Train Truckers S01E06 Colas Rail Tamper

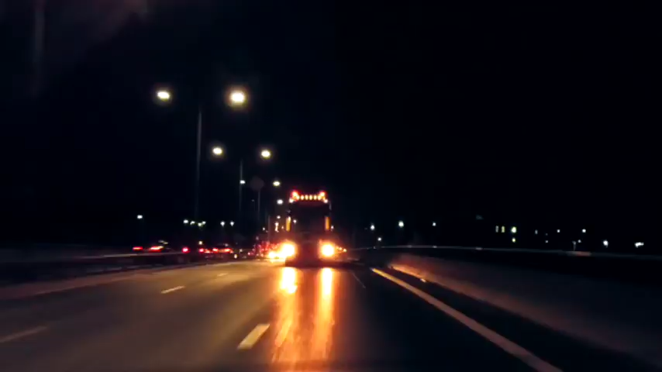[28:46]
but as they pull off the motorway they hit their first obstacle a tight right hand turn okay jase go on mate